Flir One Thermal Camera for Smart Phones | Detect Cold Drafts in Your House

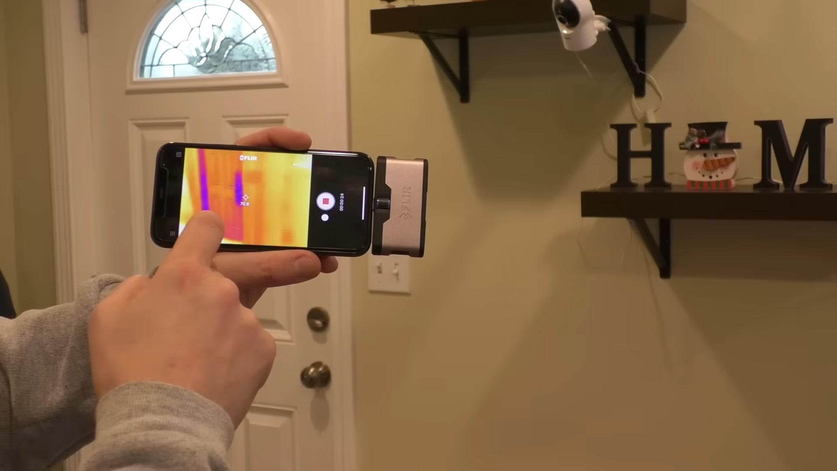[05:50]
Looks like I could do some sealing up in this corner. And right here. The big weak point right there. The window. We'll get a little closer.
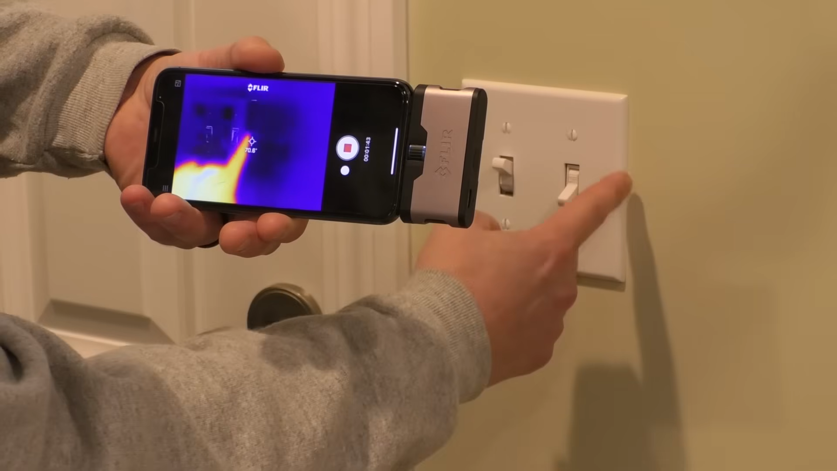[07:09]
I filled this part in because I had a switch that didn't work anymore. So I got rid of it. But you can tell from this camera, it's like it's kind of like x-ray vision. You can tell that the box is actually bigger.
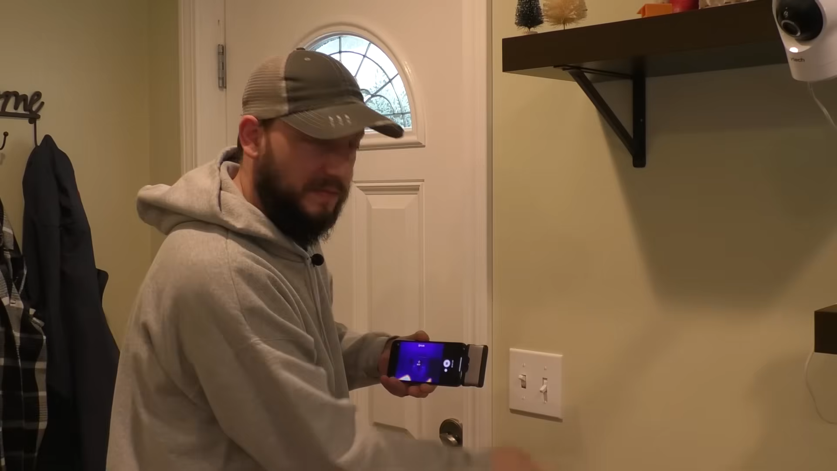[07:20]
Right here's an interesting one.
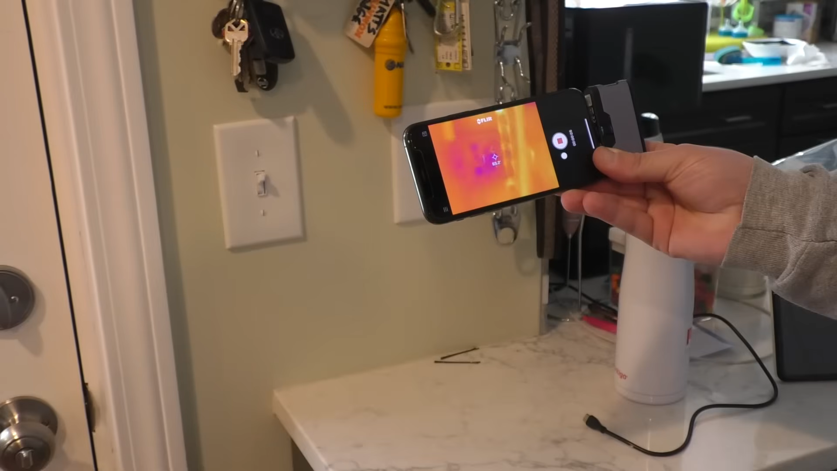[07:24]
So this is switches right here. So you can see there's a little heat loss right there. And then over here.
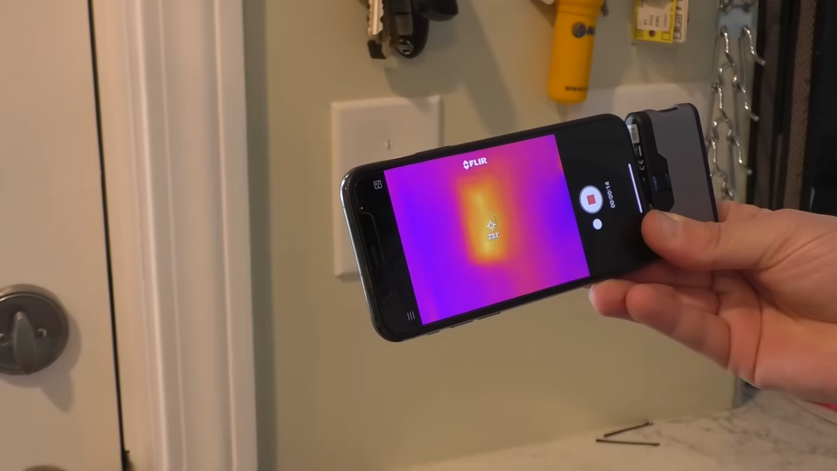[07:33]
It gets warm because that's a dimmer switch and dimmer switches get warm for whatever reason. You can actually feel that's a little warm. And now you see my little fingerprints. Every now and again, it does this calibrating thing. That's the only thing I've noticed about it. It hasn't like failed or shut off or anything. Just every now and again, if I move a little fast, sometimes it calibrates. You see the big weak point with doors all around the edge.
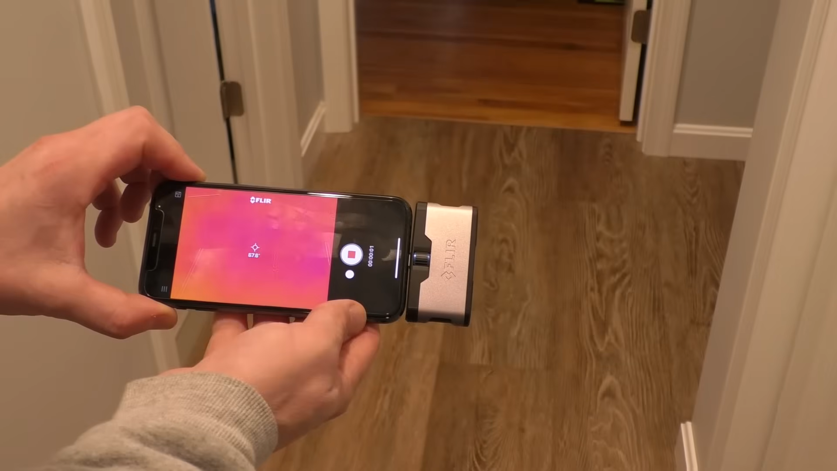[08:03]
So here's a good one. This floor right here is in the original basement. But if I move over this way to the bedroom,
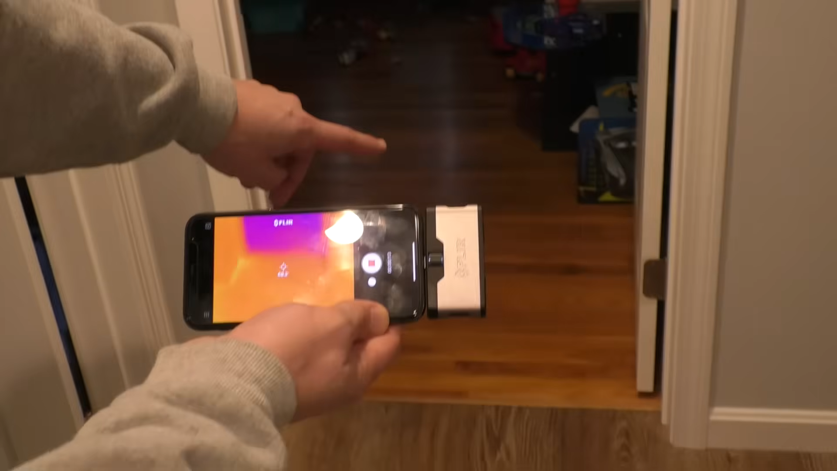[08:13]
you can see it instantly changes color and you can get a temperature reading on that.
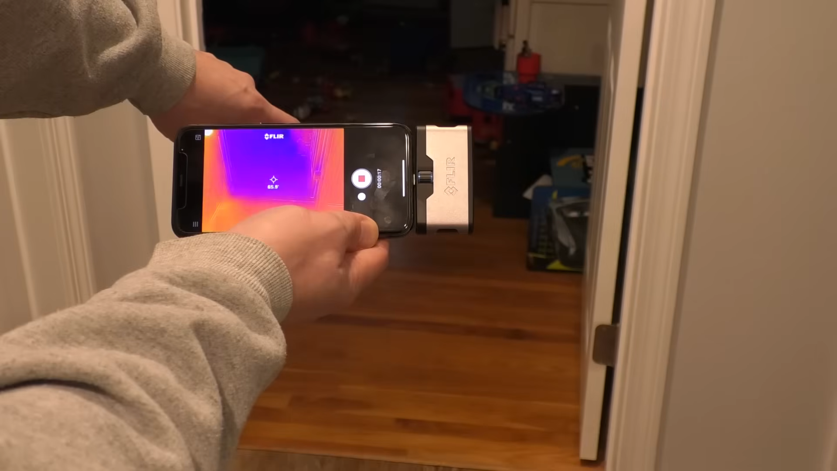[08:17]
That's because that's under a crawl space. It's not insulated and it's always about five degrees colder in the bedrooms.
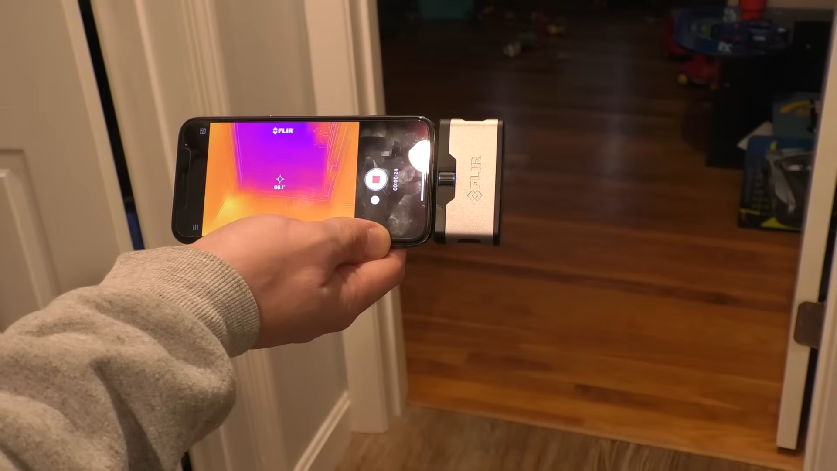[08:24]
So you can see this original foundation or basement and that is crawl space.
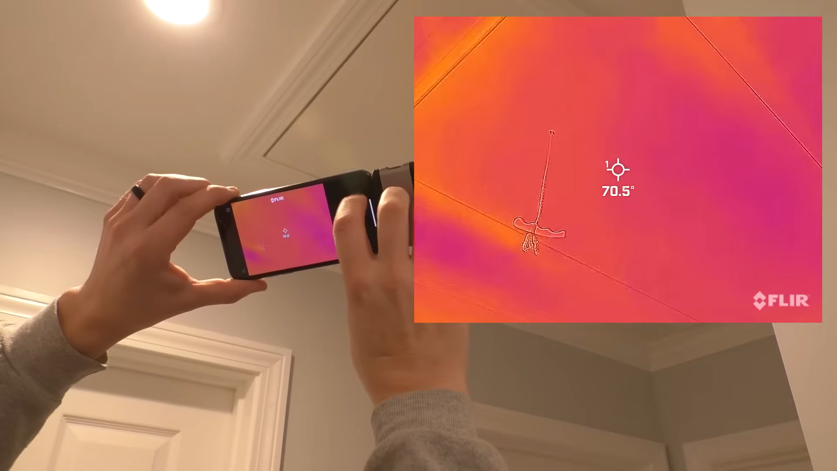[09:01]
And after sealing it up, it's nice and warm. I'm in another bedroom and got the baseboard heat right here and another window.
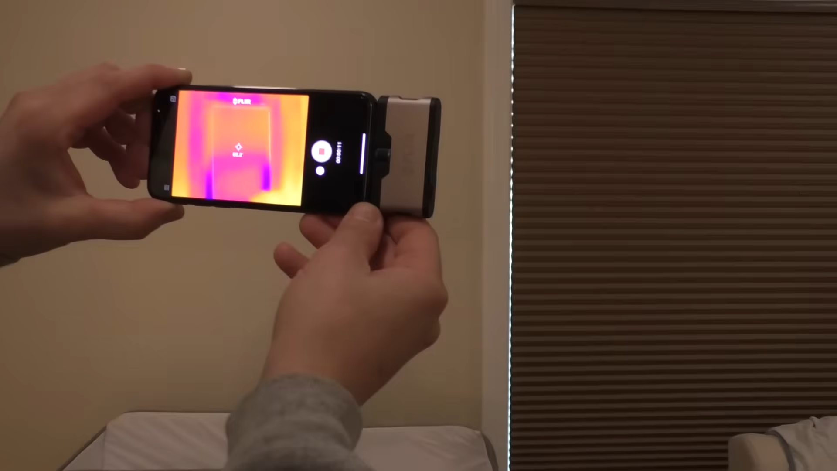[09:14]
And as you move, it adjusts. And you can change the color of this the same way I showed you with the gallery, the image gallery.
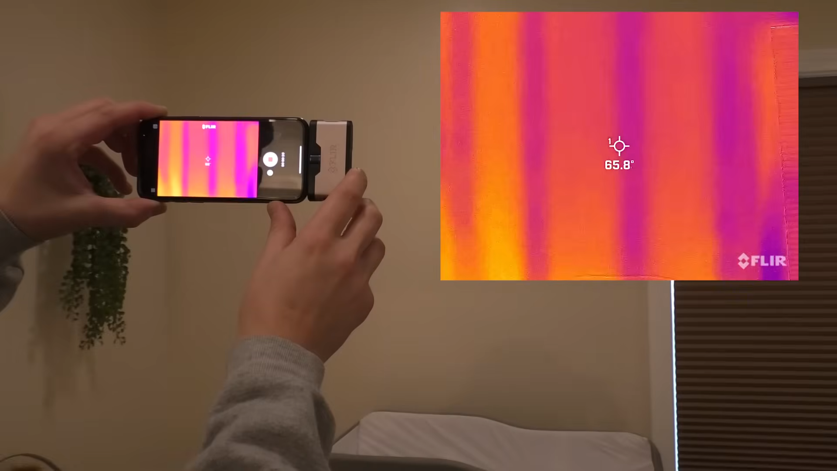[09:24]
In this room, you can also see all the studs. Oh, and you can actually see there's cross bracing in this corner and it shows that.